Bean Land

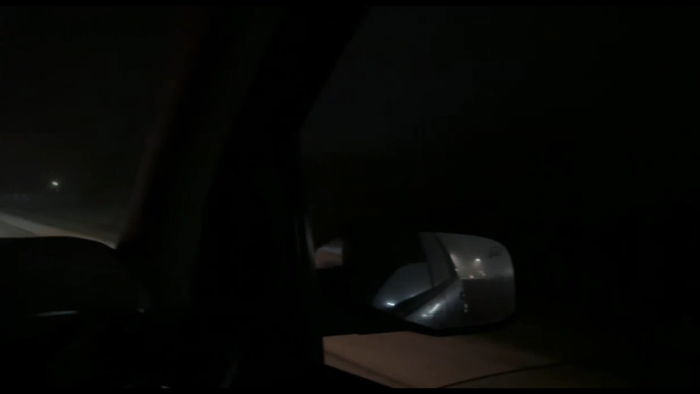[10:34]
Pero no se ve las... Oh, you can kind of... Oh, right there.
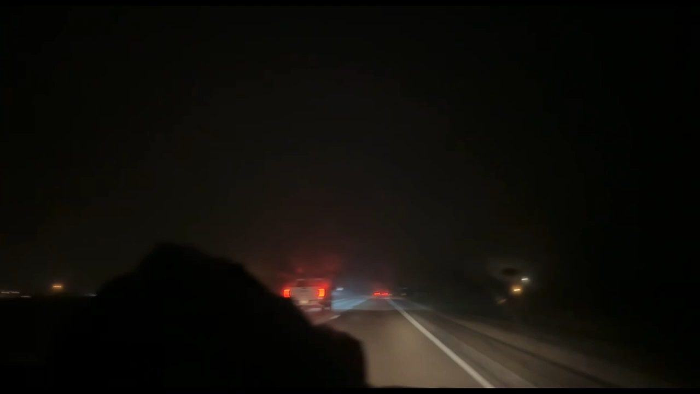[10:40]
Barely. Las Palmas, that's how you know we're in McAllen. Oh, what? Buena dirección. Son las 12:40. The palm trees I was talking about.